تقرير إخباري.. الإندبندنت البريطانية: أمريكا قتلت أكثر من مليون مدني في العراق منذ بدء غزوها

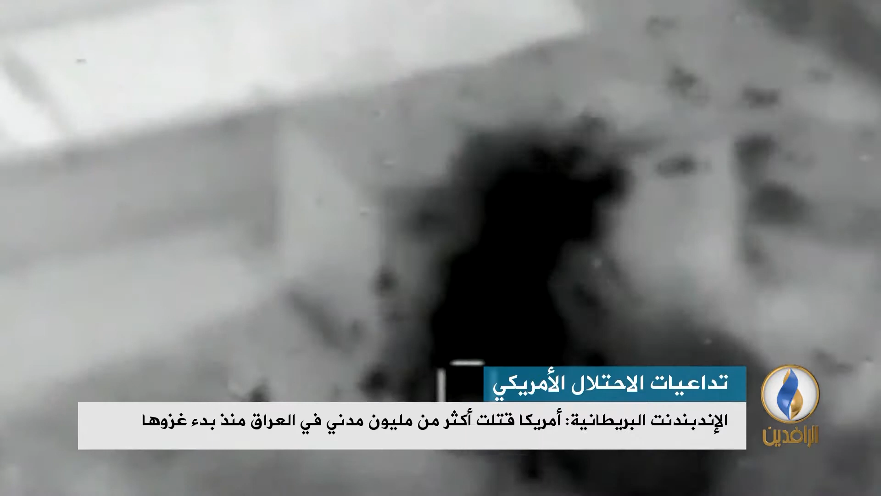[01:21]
خمس غارات جوية على أهداف تنظيم الدولة في العراق أسفرت عن مقتل